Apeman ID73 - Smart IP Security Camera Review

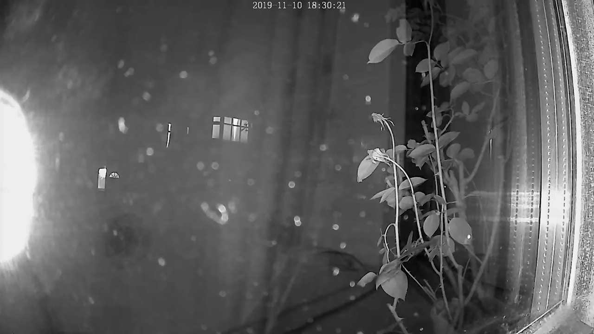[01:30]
And then at night on the other hand looking out of a window the way infrared or night vision works is creates this sort of reflection off the window which makes it very hard to see out of a window at night. And so if you're gonna use this thing at night and wanted to looking outside you're probably best having it outside. Now I'm not really sure how to bypass this other than just having it outside of a window or maybe clean my window, I don't know.
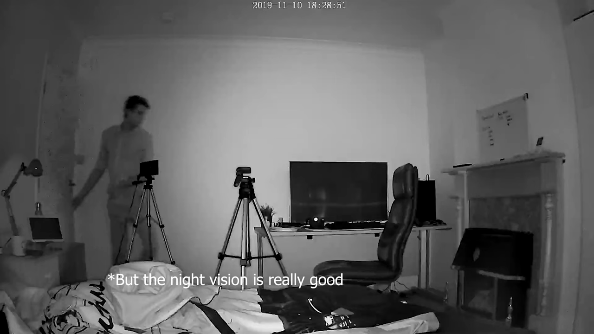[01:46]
But it is a bit annoying that it does shine as I'll show you on screen now.
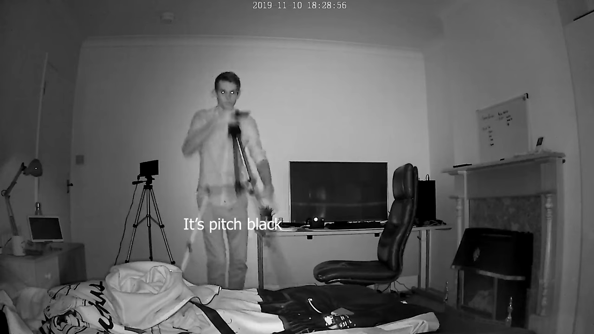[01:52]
And so some of the features of this thing like I said it can screen straight to the app on the phone so like I say again I can check on it anywhere in